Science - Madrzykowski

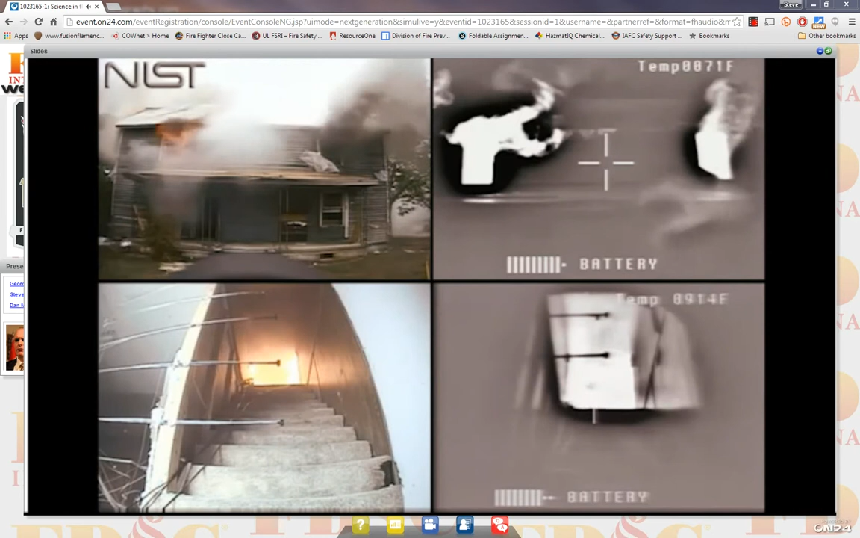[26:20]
The two rooms are connected by a short hallway less than four feet wide and it has wood paneling on it and a wood combustible wood ceiling. That's why I have that burning in there. So on the one side, we introduce a straight stream, 150 gallons a minute, bouncing it off the ceiling.